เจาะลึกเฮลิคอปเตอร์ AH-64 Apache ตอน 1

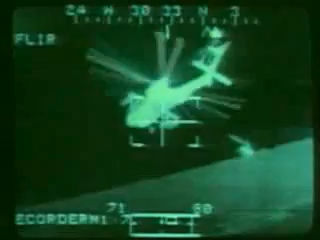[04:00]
The super-cooled sensor of the FLIR senses heat.
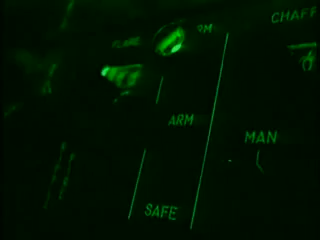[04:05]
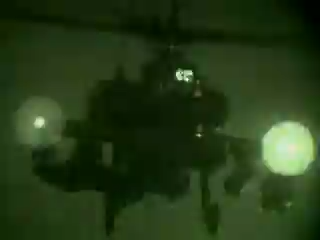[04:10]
It can detect a few degrees of temperature difference between objects, making it an ideal night sight.
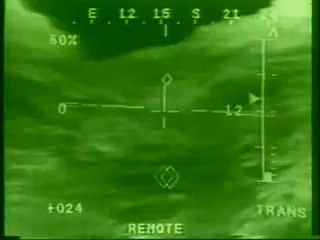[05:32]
place the crosshairs on said target, and that's where the rounds should strike.
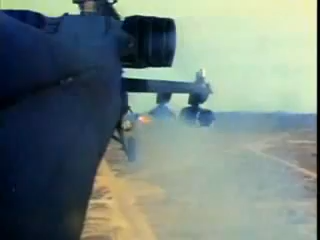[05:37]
The helmet display unit provides the pilot flight and weapons symbology.
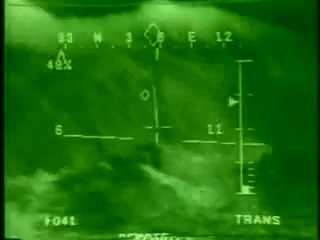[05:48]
This technology allows the pilot to focus on the mission and flying the Apache rather than searching the aircraft for that information.